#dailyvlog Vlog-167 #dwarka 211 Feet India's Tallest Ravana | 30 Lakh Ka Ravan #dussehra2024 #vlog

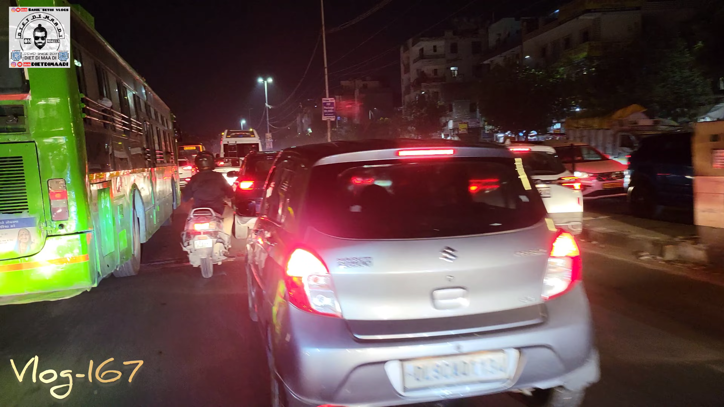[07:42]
20 मिनट हमें ऑलरेडी जाम में हो गए हैं, कितने तो क्रैश रिपोर्ट कर दिए हमने, बट कोई फ़ायदा नहीं हो रहा। तो देखो अभी पूरा लंबा जाम है, पूरा दिल्ली आज यहीं द्वारका में है आज, क्योंकि वो इंडिया का सबसे बड़ा रावण बन रहा है द्वारका सेक्टर 10 में।
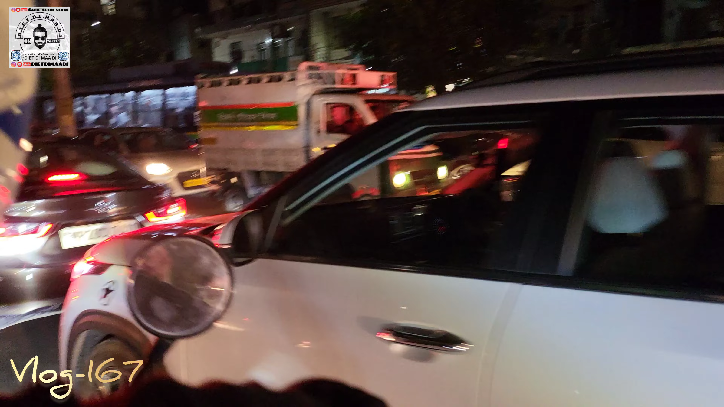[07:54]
हमें मजाक से हटके भाई, सही में सही बात है, सारे द्वारका सेक्टर 10 का रावण देखने जा रहे हैं।